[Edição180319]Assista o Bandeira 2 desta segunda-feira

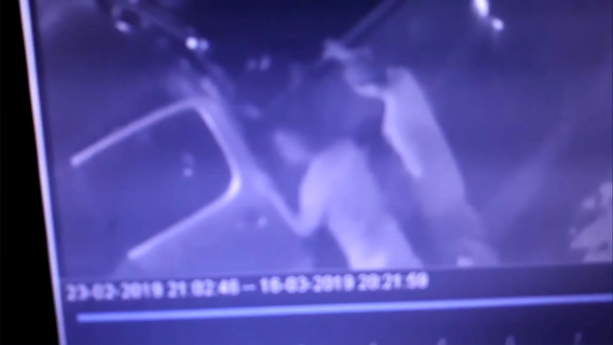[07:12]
além do veículo, a idosa também foi levada como refém. O crime aconteceu quando a vítima saía da missa ali na Coama.